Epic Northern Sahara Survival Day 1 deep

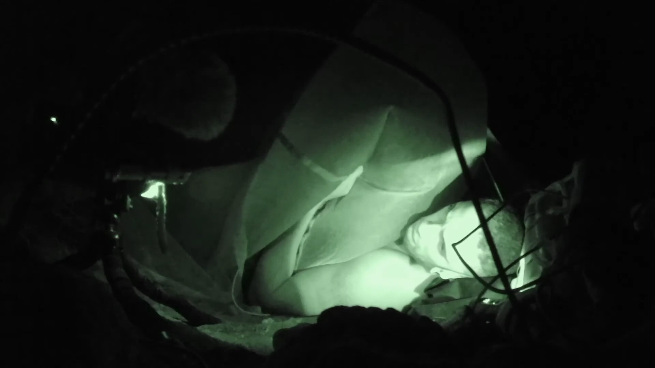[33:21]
I'm just in my parachute shelter. It's not too bad, you know.
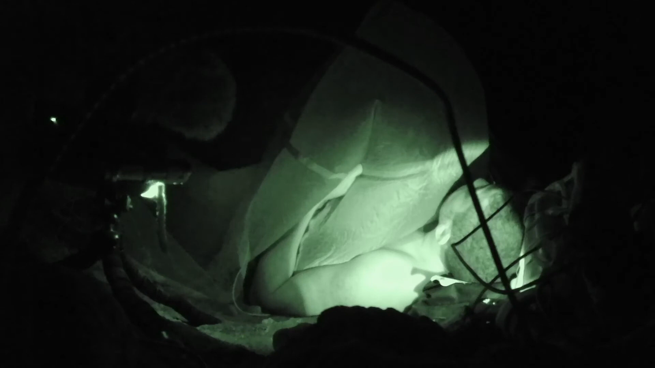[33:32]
I've got an absolute beautiful view of the stars. Let's see if you can have a look. I don't know. But
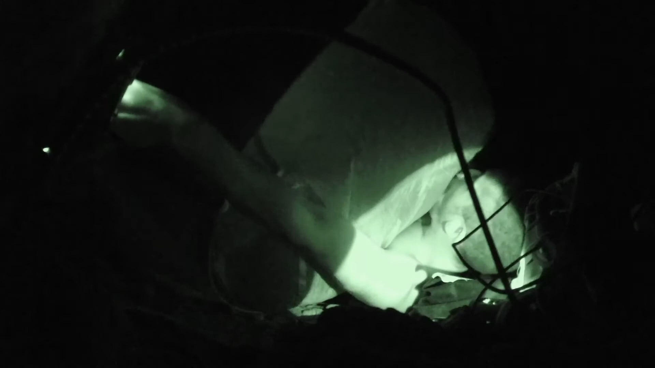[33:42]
I don't know if this camera will actually pick up any image of the stars. But yeah. So I am kind of slightly scared
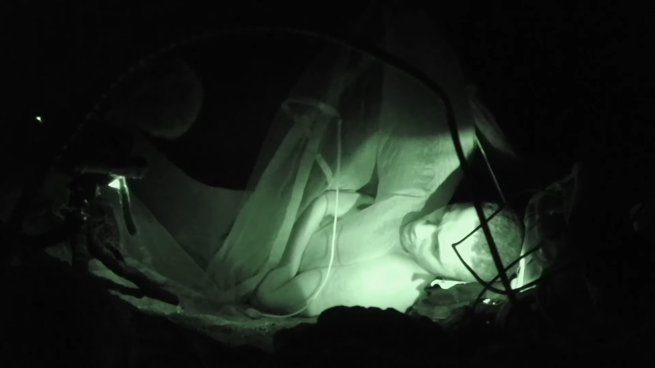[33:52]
about the possibility of, you know, a snake or scorpion finding refuge underneath his parachute.
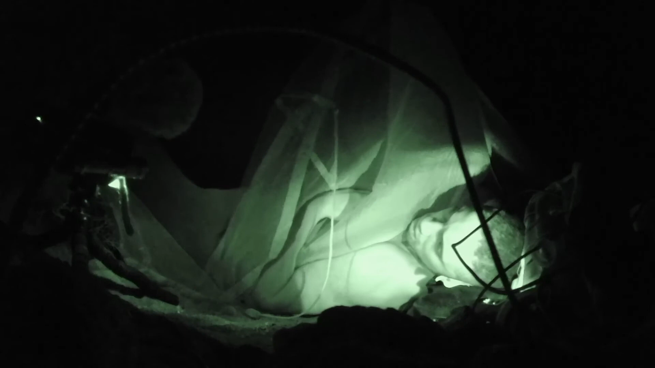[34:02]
You know, I like that the fact that it's not boiling hot. Like, this is like a comfortable temperature. You know, I'm not going to exaggerate, but like, it's freezing cold, it's night time and it's, oh my god, it's the Sahara Desert, it gets so cold at night. Like, it's colder than it is at day, as standard. But it's kind of nice, you know.
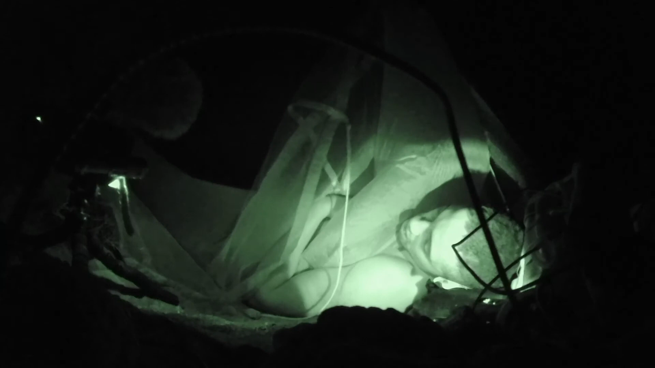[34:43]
It's a nice wind, though it does make the parachute get in my way, in my face. But it's kind of nice. Like, I genuinely cannot slam it. Like, if this was Airbnb, it's getting a good 4 stars. Like, the ground isn't really that uncomfortable. My head is slightly above my feet, which is the way it should be.
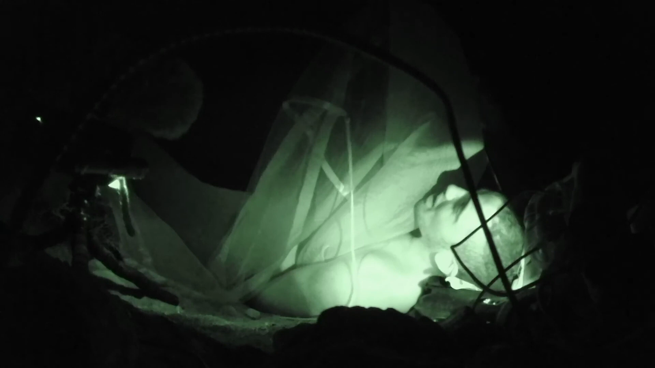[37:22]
if you can push the whole a snake might come in the middle of the night and bite me, if you kind of forget about that and don't concern yourself about that because you've got not really any control over it,
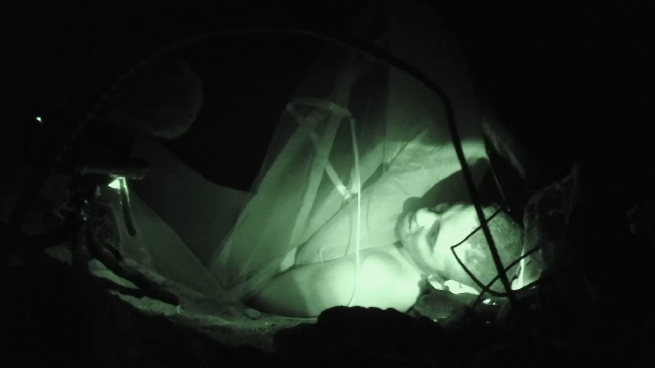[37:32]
it's kind of just a nice, it's gonna be a nice sleep, I think. So I'm gonna tug a shut eye. See you in the morning. Well, I'll just leave the camera running because I guess I can. I've got so much memory cards left and plenty of battery. Well, see, nice speaking to myself because I can see myself on the screen.